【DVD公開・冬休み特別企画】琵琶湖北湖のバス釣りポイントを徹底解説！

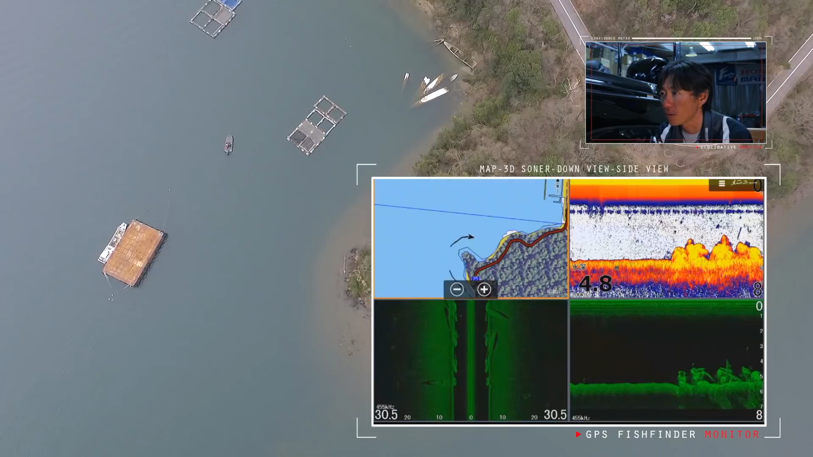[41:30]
映像で見ていただくと迫力ありますね。で、ダウンスキャンと通常魚探の方なんですけれども、
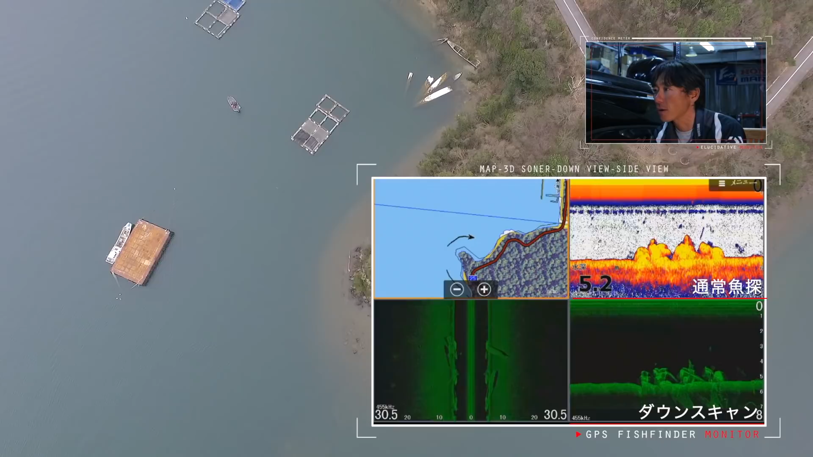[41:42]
通常魚探の方はエッジが潰れてしまってるんで若干分かりにくいんですけども、ダウンスキャンの方を見ていただくとエッジがしっかり出てるんで、船の形もなんとなく出てると思います。
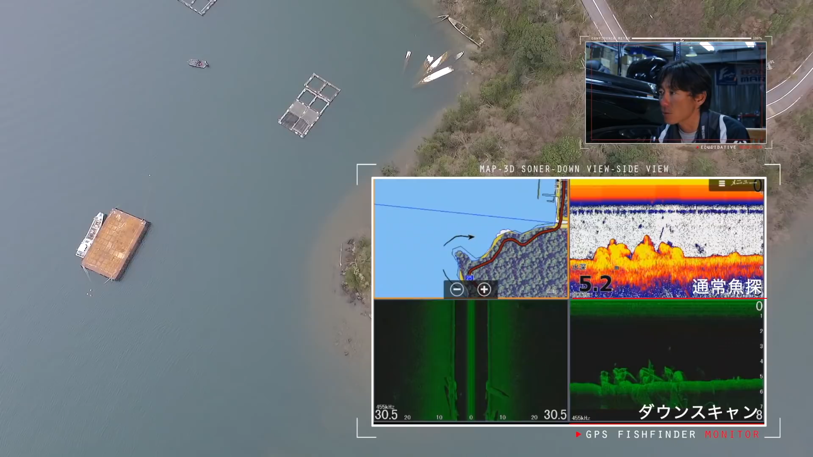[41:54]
またその周りについているベイトフィッシュなんかも、しっかり映ってると思います。ちょっと岬から離れてこっち側に鎮線があるんで、ちょっと鎮線狙ってみますね。
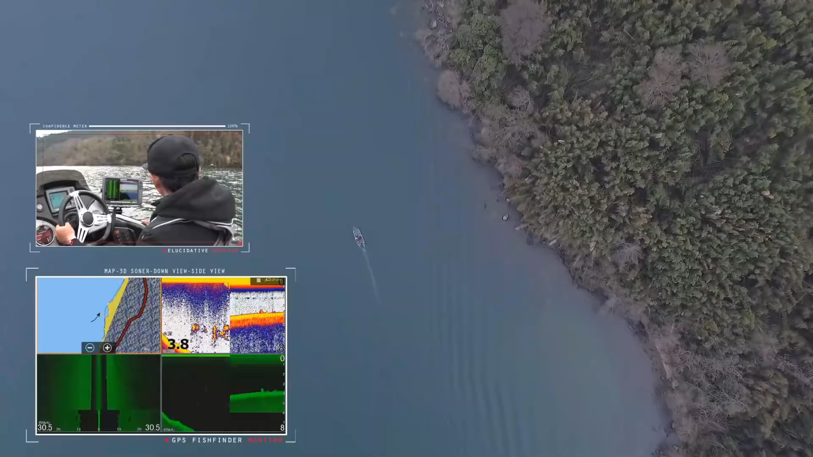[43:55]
岸から水中の中に岩の張り出しが今映り出している感じです。
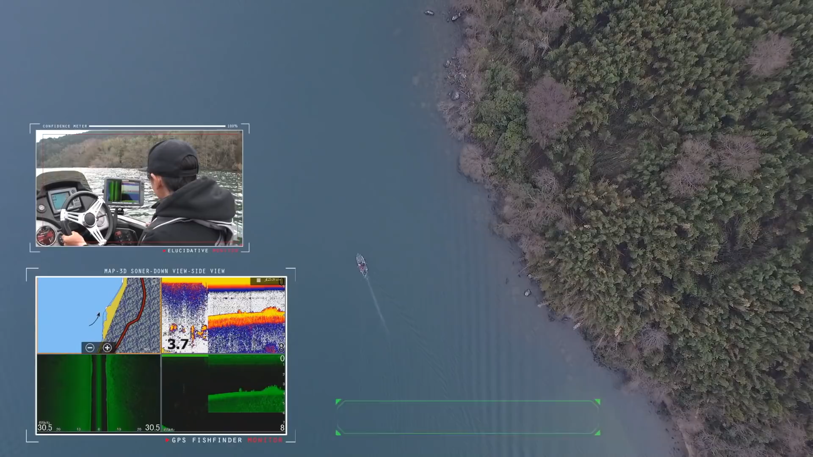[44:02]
ある程度ずっと岸からずっと、岩が沈んでるんですけれども、ところどころ大きく沖に張り出すんで、
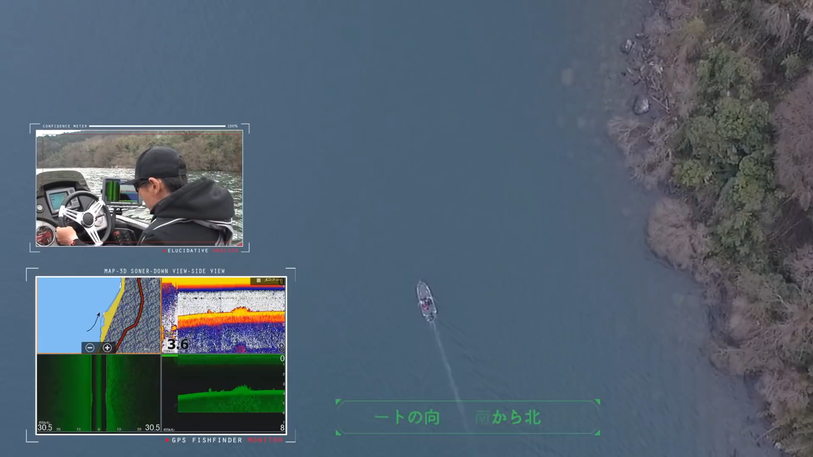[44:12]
そういったところが特にポイントになりますね。魚探ずっとかけていくとその張り出しよくわかると思うんですけれども、
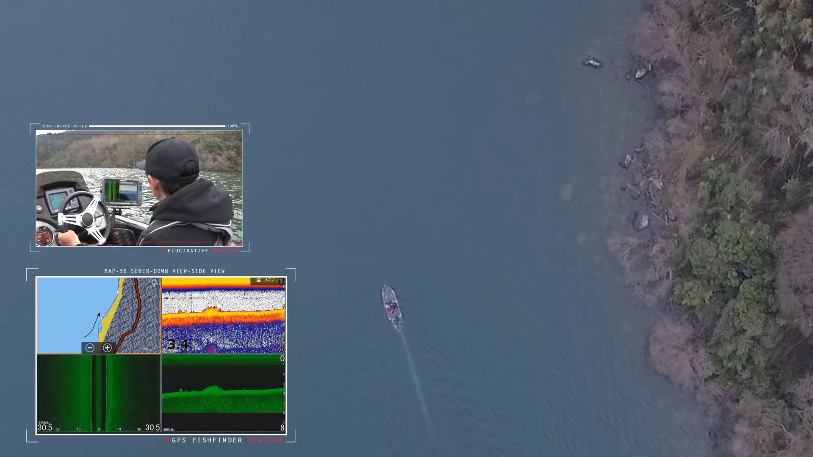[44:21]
特にこの辺が大きく張り出している、ポイントですね。もうすぐ魚探に移ってくると思います、今の移り始めですね。この辺、ぐっと沖に、岩が張り出している、岬上に張り出してますね。この辺結構いいポイントです。で、一旦岩の張り出しここで終わるんですけども、ここから、
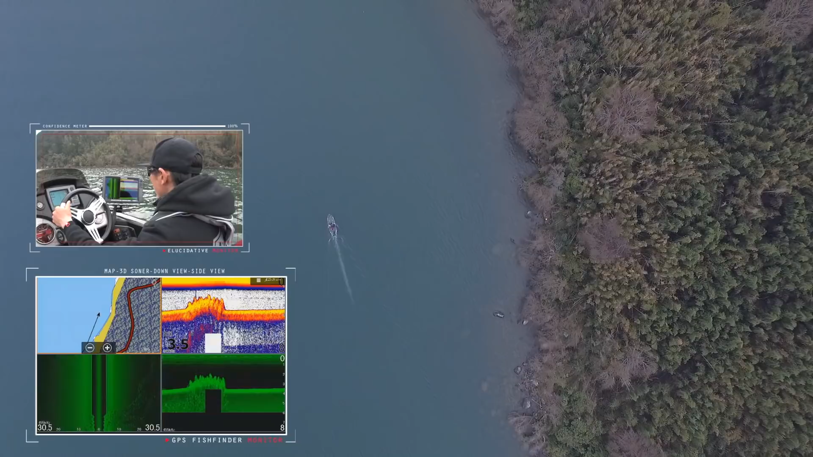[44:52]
結構フラットが続くんですが、もう少し行くと、そこに魚礁が、あります。ちょっと魚礁まで行ってみたいと思いますね。
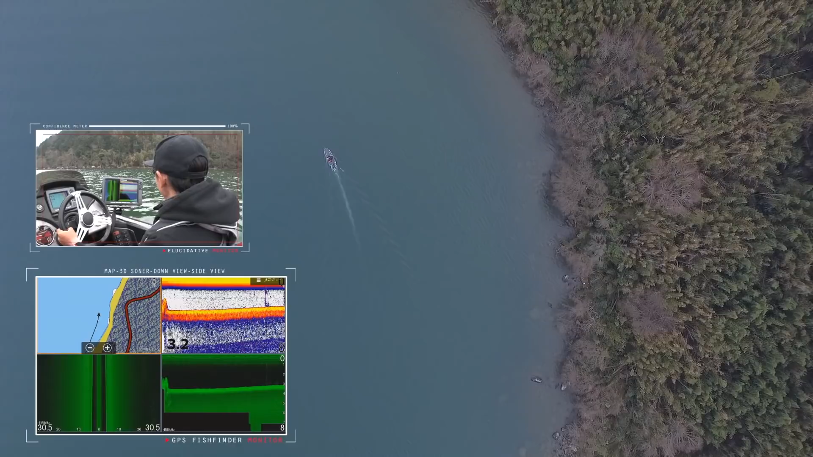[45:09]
地形的に岬の先端に位置するような場所に魚礁が沈んでます。これは県魚礁じゃない魚礁ですね。
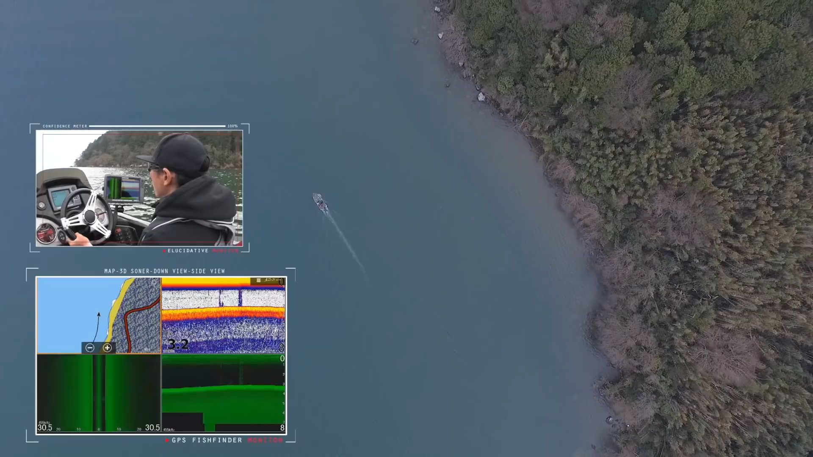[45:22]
ちょっと特殊な、魚礁なんですけれども、水深大体4から5メーターぐらいのところにある魚礁です。
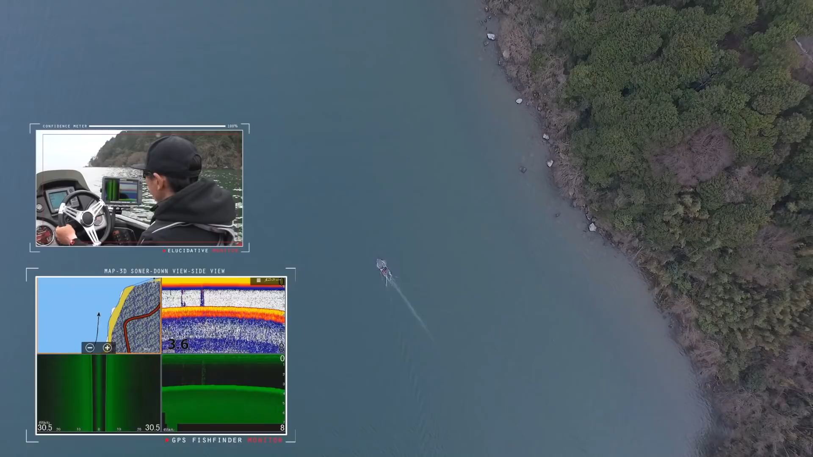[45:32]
地形的にも非常にいい場所にある魚礁なんで、結構年中魚は釣りやすい魚礁ですね。